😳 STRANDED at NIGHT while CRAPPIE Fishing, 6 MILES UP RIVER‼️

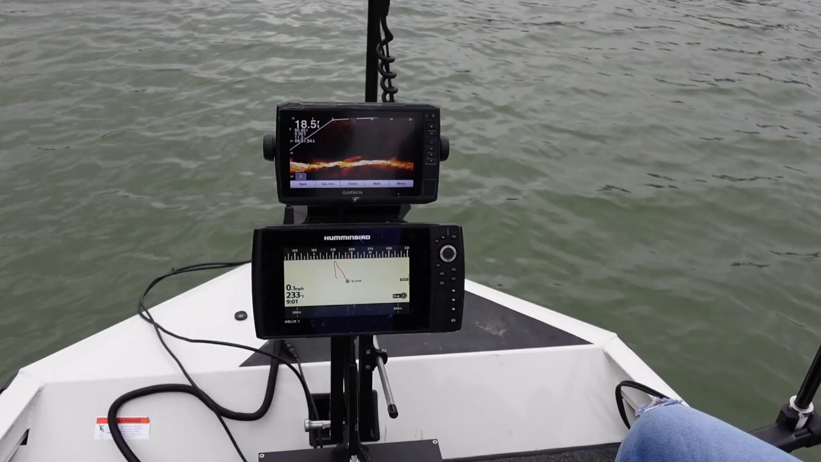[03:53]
And obviously, we've got the LiveScope in the water, the Garmin LiveScope. For you guys who don't know what that is, it's a Garmin's Echo Maps Panoptix LiveScope.
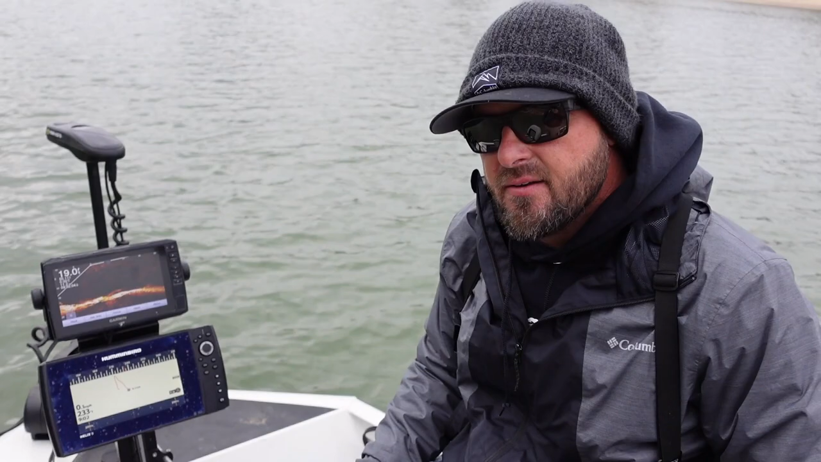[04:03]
And it gives us, what it does is it gives a high rate of return sonar that is directional. So we can mount it on a pole, obviously shoot out a signal, and it comes back at such a high rate of return. You get a good resolution on the screen. So it helps you be able to locate fish in an area. I tend to run about 20 foot out in front of the transducer because that's about where the clarity ends. You start running past 20 feet, and it starts to get just blurry, and it doesn't really help. So for those guys that think that if you go and buy a LiveScope system,
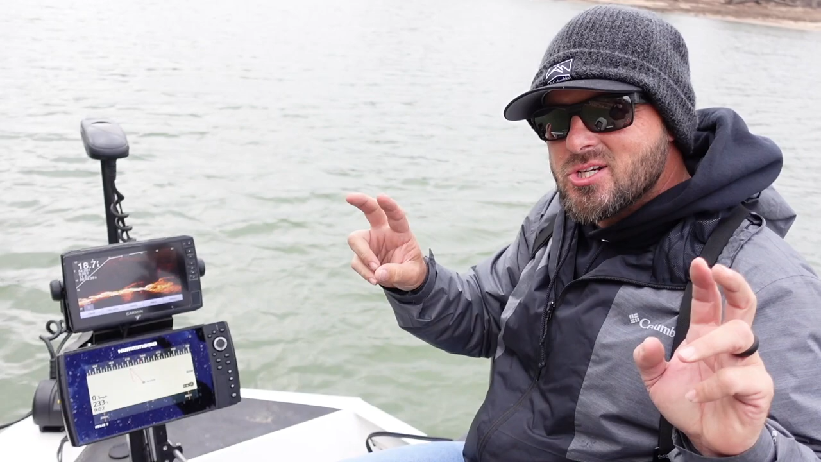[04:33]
it's like a magic pill, and you're all of a sudden going to be a hero, it doesn't work that way. You kind of got to know where to go before you ever drop this into water. I always tell people, if you don't already catch crappie without this, this isn't going to help you because you don't already know where to go. That's kind of how that works. So anyways, we got a boulder field in front of us, and we got some laydowns, some drop-offs.